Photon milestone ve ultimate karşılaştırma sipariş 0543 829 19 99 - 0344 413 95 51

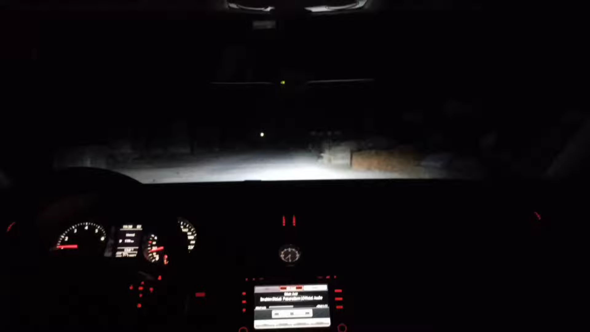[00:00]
İyi akşamlar. Arkadaşlar bugün uzun zamandır beklediğiniz videoyu çekiyorum. Poton ultimati ile Poton Milestone'u karşılaştırma yapacağız. Şu an altımızda ultimati akıllı. Odağı görüyorsunuz arkadaşlar. Yukarılara vurmuyor yani ışığı.
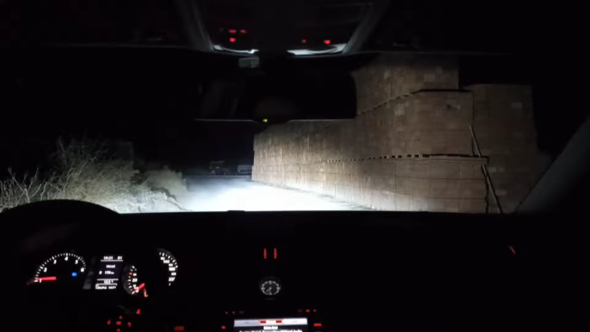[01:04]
Gündüz gibi gidin yani. Mesela kısalarda gidelim. Karşıdaki araba bizi selektör yapacak mı?
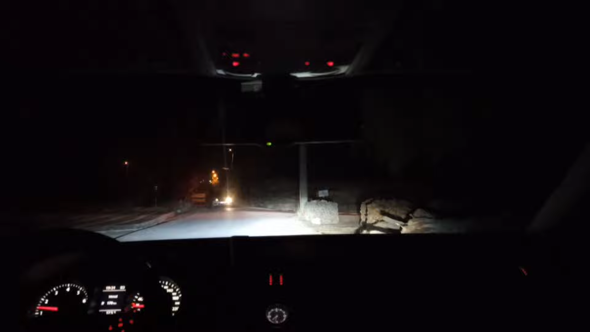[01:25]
Gördüğünüz gibi arkadaşlar. Ama uzunluğumuzda gitseydik adam tavşana dönecekti.
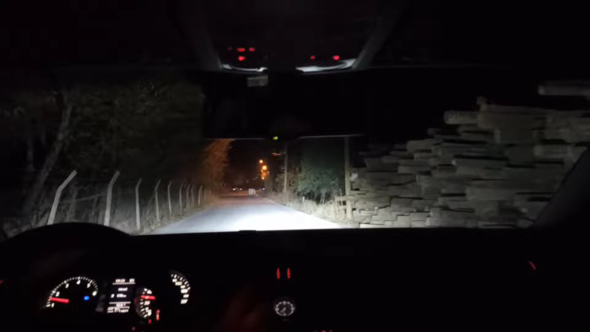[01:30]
Hareket bile edemiyor arkadaşlar karşınızdaki adam. Şimdi çok acayip bir ışığı var. Hele o yeni çıkan 4 Plus modellerimiz. Onlar daha bir felaket. Bazı araçlarda arıza yakmasına bile neden oluyor. O yüzden elektronik arıza gönderiyoruz. Elektronik arızayla sorunumuz çözülüyor arkadaşlar. Elektronik arıza kesiciyle sorunumuz çözülüyor.
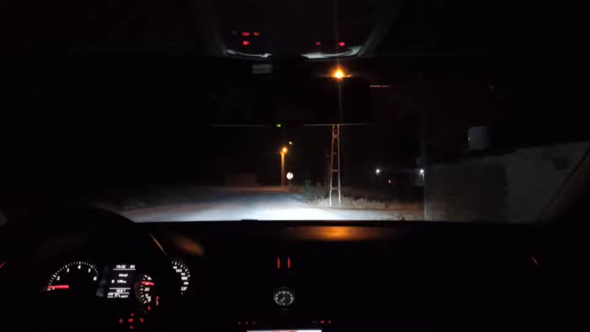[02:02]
Şu an tekrar alıyorum altımızdaki ampul poton ultimet arkadaşlar.
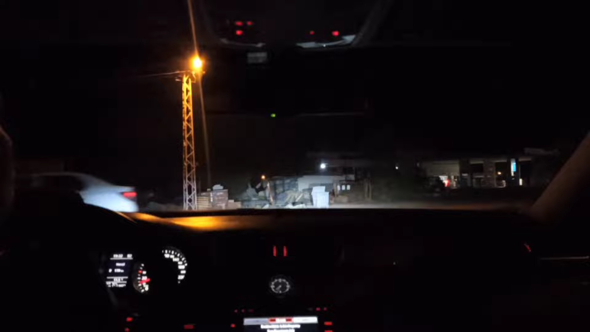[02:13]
Şu an karşıya yansıyan bizim ışığımız arkadaşlar. Bakın mesela karşıdaki hiç kimse selektör yapmadı. Bugüne kadar bana bu ampul taktıktan sonra. Bundan sonra da yapmazlar.
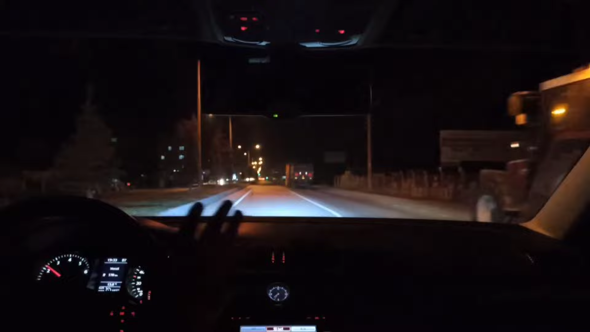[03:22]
Eziyet gibi geliyordu. Ancak sağ olsun bu ampul üretenlerden Allah razı olsun. Yani gerçekten şu an gece mi gidiyorsunuz gündüz mü gidiyorsunuz belli siz. Hani alan arkadaşlar da sağolsun yorumda yazmışlar. Abi adam öyle bir güven veriyor ki 200 ile 220 ile yola gidiyoruz. Valla ben gidemiyorum arkadaşlar 200 ile 220 ile. Belli bir yerden sonra gündüz de gitseniz gece de gitseniz.
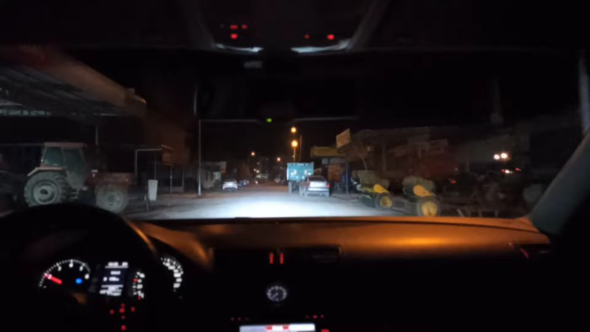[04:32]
Bir de iş yerimizde cama tutarak uzun kısa yapalım.
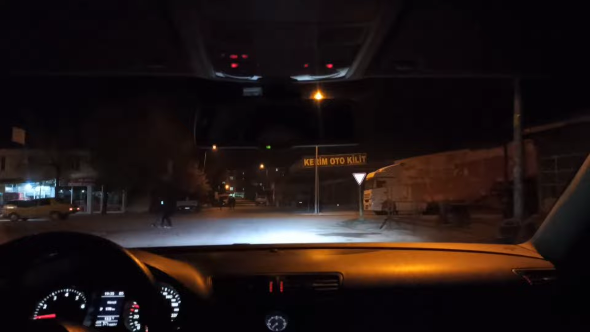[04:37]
Orada da bir ultimati görün.
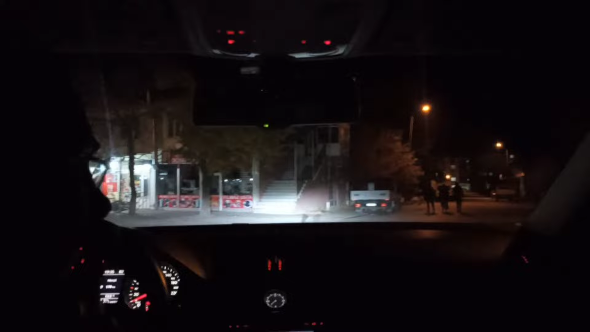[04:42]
Odak noktasını en azından daha dikkatli bir şekilde görün.
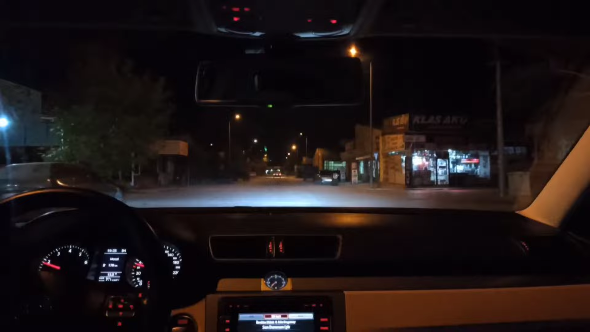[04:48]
Milestonu taktığımızda onunla da aynı hareketleri yapacağız arkadaşlar. Aynı yerlerde gezeceğiz.
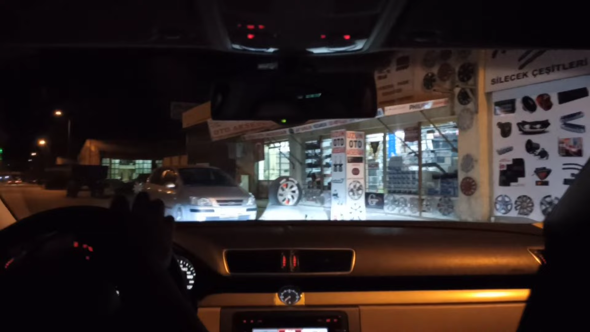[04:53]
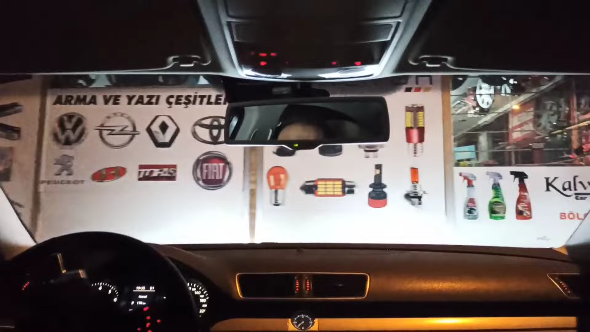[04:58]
Odak noktasını görüyorsunuz arkadaşlar.
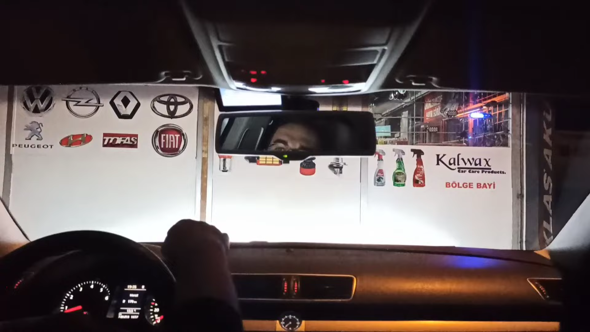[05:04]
Uzun kısa odak noktasını görüyoruz. Şimdi arkadaşlar iş yerimize geçelim.
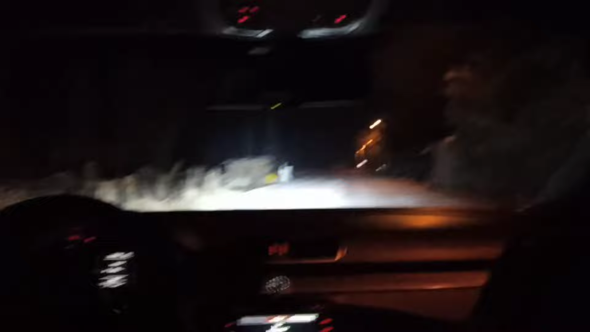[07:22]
Aynı yerde tekrardan uzunlarımı yakıyorum. Karşıya vurduğu ışığa bakın. Karşıya aydınlatmasına bakın arkadaşlar. Kararınızı verin arkadaşlar. Yani ultimet de çok mükemmel. Mileston da çok mükemmel. İkisi de profesyonel ürün. Diğer markalarla kesinlikle kıyaslamayın arkadaşlar. Diğer markalarla Potom'un Diyo serisini kıyaslayın arkadaşlar. Diyo serisini kıyaslayın. Gerekirse Mono serisini kıyaslayın ama.
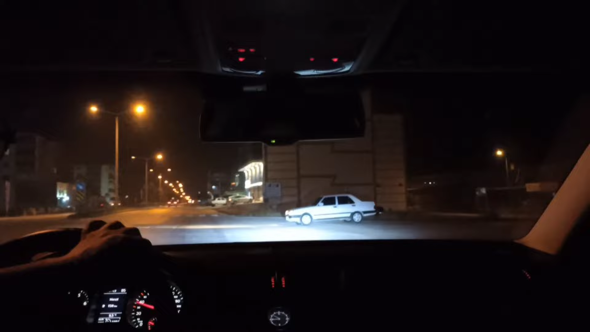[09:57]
Yani ışığı gayet mükemmel arkadaşlar. Ben ışığı çok beğendim. Milestone takılı şu anda aracımızda. Milestone'dan da memnunum. Ultimetlerinde memnunum arkadaşlar. İkisi de parasını sonuna kadar hak ediyor.
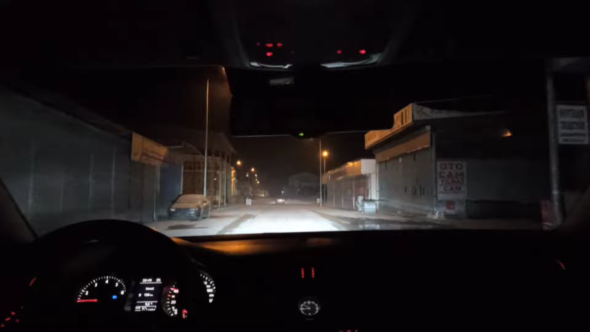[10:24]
İkisinden de memnun kalacaksınız arkadaşlar. Bakın. Lümen dediğimiz olay bu olay. Şu an ilerimizdeki inşaat çok uzaktı arkadaşlar. Yani orayı bile gösteriyor.
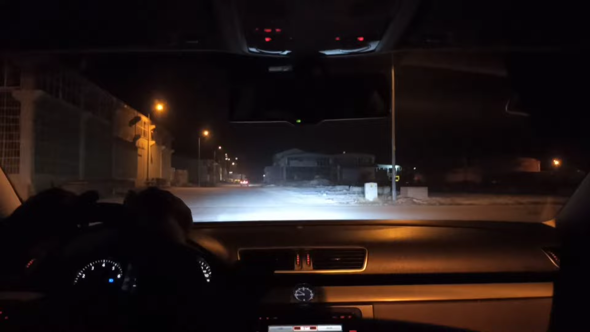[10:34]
Ultimet 9500 lümen.
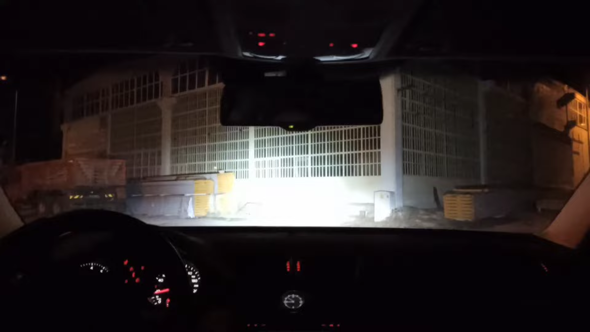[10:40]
Milestone 12000 lümen. Ama yeni çıkan şu andaki ultimetler. Yeni sattığımız ultimetler. Yani iyileştirme yapmışlar. Güncelleme yapmışlar. Milestone'a yakın bir ampül yapmışlar arkadaşlar. Şu an hava puslu. Puslu bir ortamda çekiyoruz. Soğuk bir ortamda çekiyoruz arkadaşlar. Bir de buraya yanaşalım bir.